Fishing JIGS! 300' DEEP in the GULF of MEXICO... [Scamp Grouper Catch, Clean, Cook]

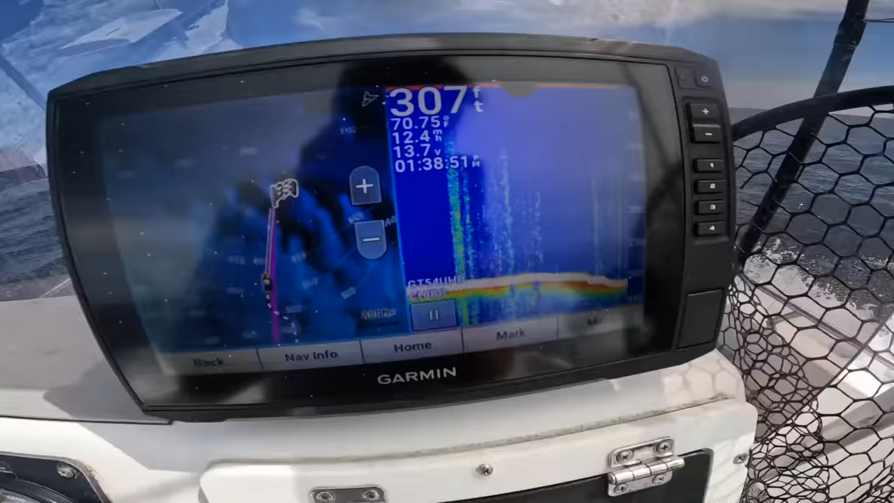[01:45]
we just hit 307 feet deep
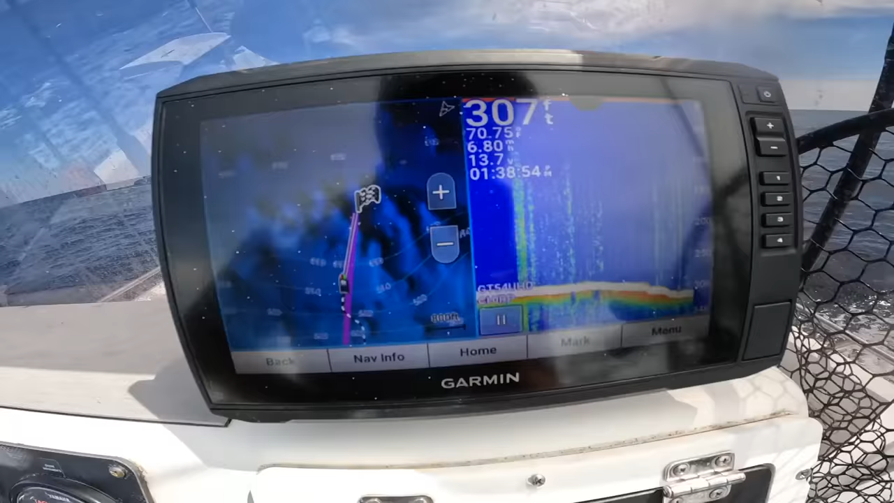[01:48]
On screen: depth 307 ft
and you can see all this natural
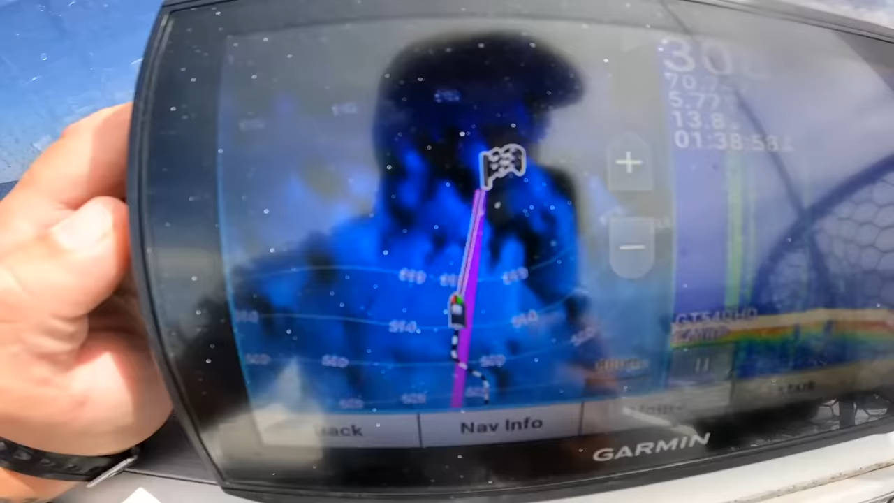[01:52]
bottom this is that relief shading chart for the garmin and
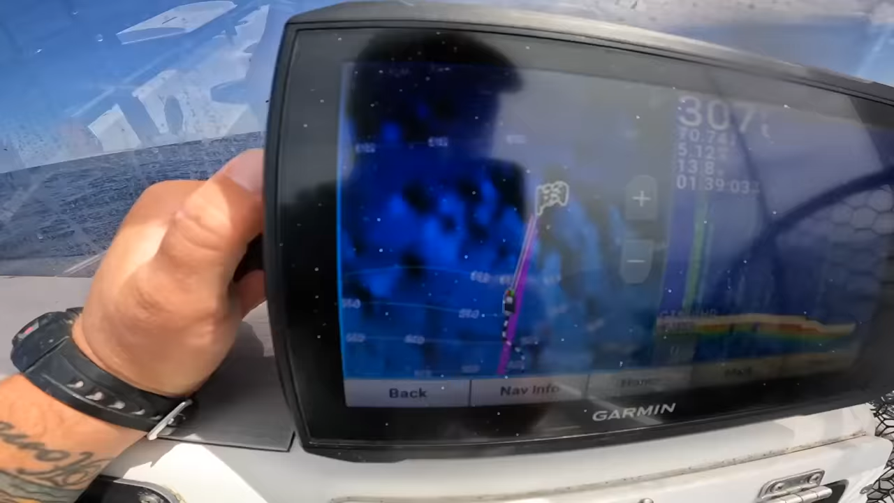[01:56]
that's what